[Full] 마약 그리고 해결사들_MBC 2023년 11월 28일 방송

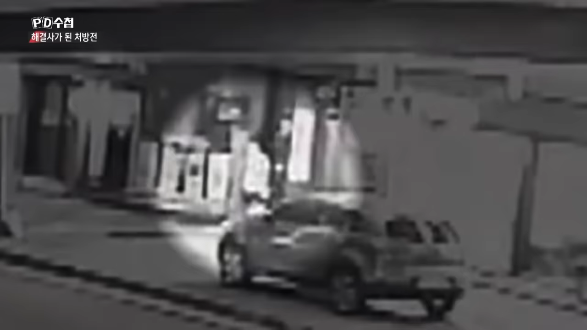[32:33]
사고 당일 CCTV에 잡힌 신 씨의 모습. 병원에서 나온 남자가 비틀거리며 주차장으로 향합니다.